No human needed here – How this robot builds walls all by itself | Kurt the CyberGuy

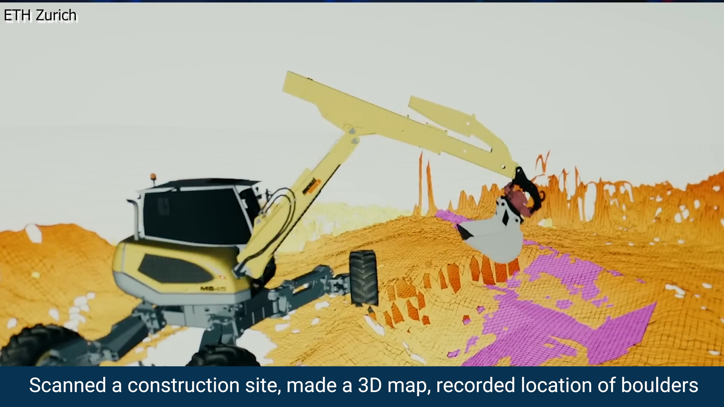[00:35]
created a 3D map of it, and then recorded the locations of the multi-ton boulders.